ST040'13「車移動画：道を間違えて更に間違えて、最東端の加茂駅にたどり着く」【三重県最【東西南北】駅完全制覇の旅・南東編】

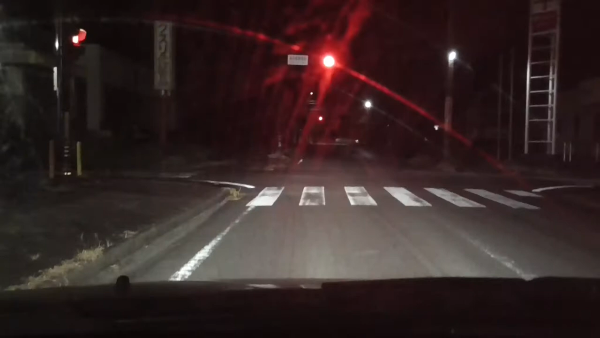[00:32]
おぉ、何か後藤岡の自転車が走っているの?見える?あそこで自転車は前に走っているんだけど。あと、編集…ドライブ系はやっぱり、これだけ長時間撮るとね、編集が大変なんですよね。うん。さすがの山田さんね、疲れますんでね、喋らなくなっちゃいますしね。うん。島場方面。こっちこっちと向かっていったらいいみたいなんで。
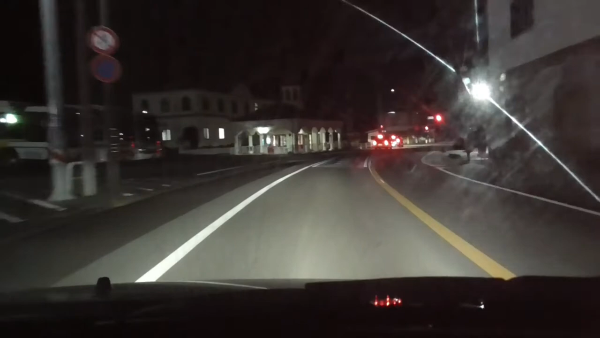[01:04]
ここは何の?バスセンター?磯部?磯部バスセンター?よし、島場に入りましたよと。
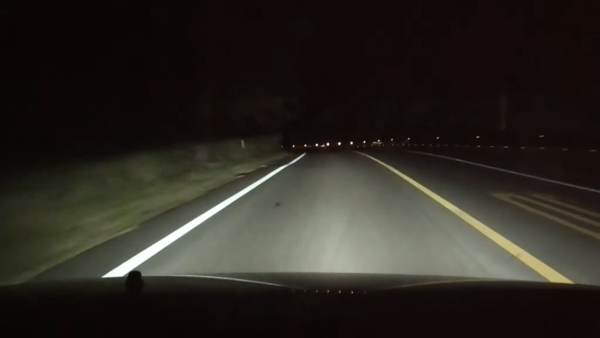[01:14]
さー。もうちょっとで、もうちょっとで…あああああっ、つくはずですよ…いいのかな?まぁ、上越し禁止ではないですけど。スピード的に大丈夫なのかな?
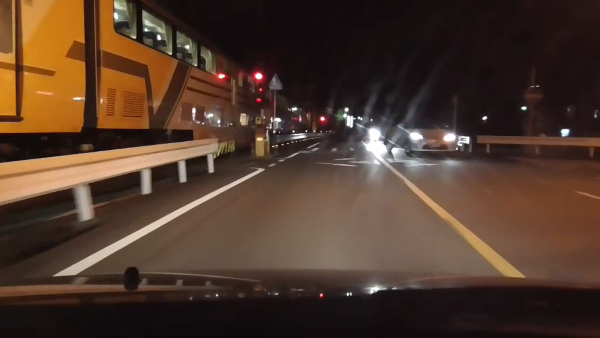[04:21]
行き換えブーブーのところは全然お客さんに乗ってないこっちもまあお客さんの姿もあ、でも6、7人ぐらいはチラリと姿が見えましたねまあ2階席の方はちょっと乗ってるみたいですねまあそりゃ観光でこの時間帰りやったら2階席でねのんびり外の景色に眺めながらうとうとしながら帰りたい感じですからね
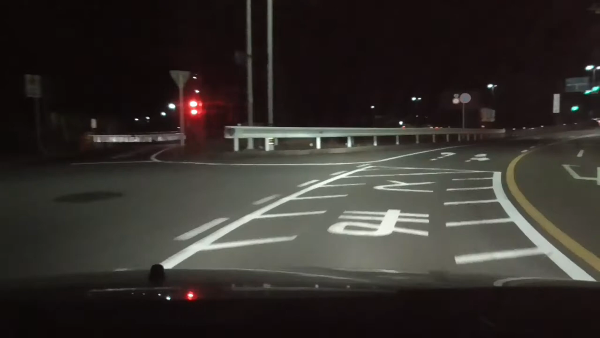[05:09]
もう大札の方に戻らないとダメかもうここここあれだなああとば駅の近くまで来ちゃってるな電弾目だ倍以上オーバーランしてますね
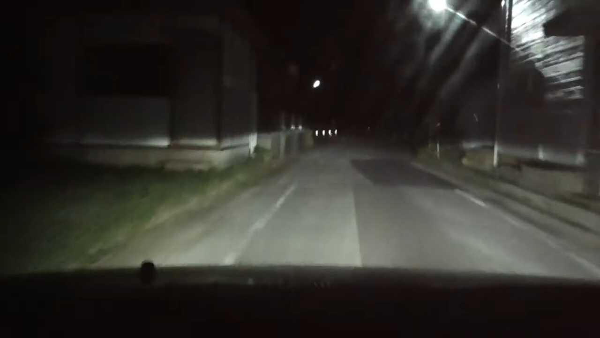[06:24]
こっちでいいのかなこれかの?やっぱり出てないな
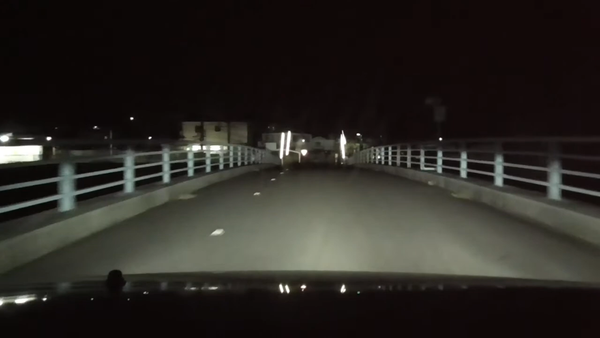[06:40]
これは船津駅でしょ船津駅よりは南だよな
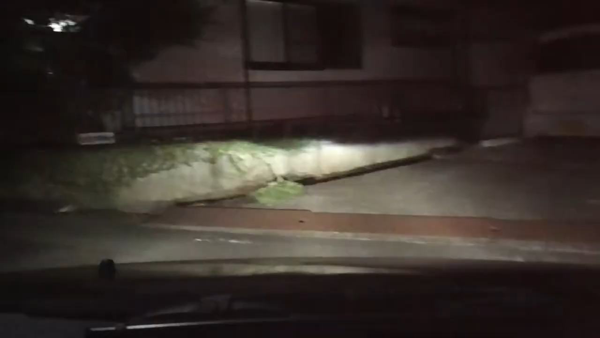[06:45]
その南かもくっそ見にくい交差点ですね
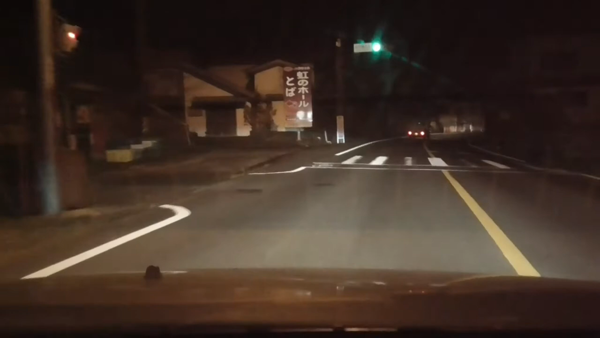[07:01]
これこれ国道に戻ったのかなさっき通った気がするなこんな感じなんとなく記憶がある気がするこんな感じああ腰痛声が晴れない
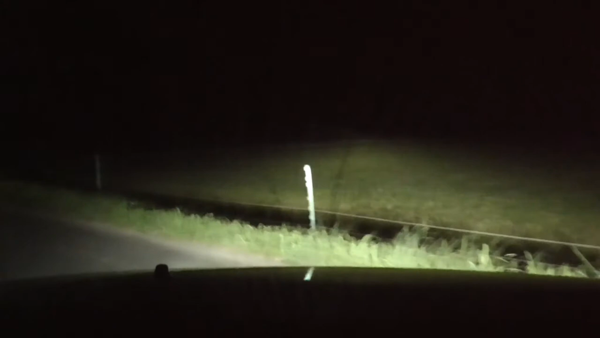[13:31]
確認はできたんですけどどう?え?これ?どうやって駅に入るの?駅車は目の前の駅車はそれなんですよこれが西東端の駅三重県の西東端の駅鴨駅ということで駅駅ということなんですけどとにかく入る場所がない?え?
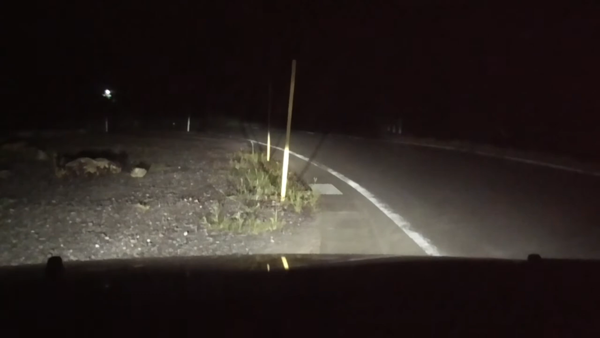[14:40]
あちゃーえ?全然どこから?乗り降りするどうもこの先の所にあるみたいなんですけどこれねもう端桁がねめっちゃ低いもんでねこの車通れないですわあーちょっと止める場所もないんでここちょっと止めちゃう特にもねあれですから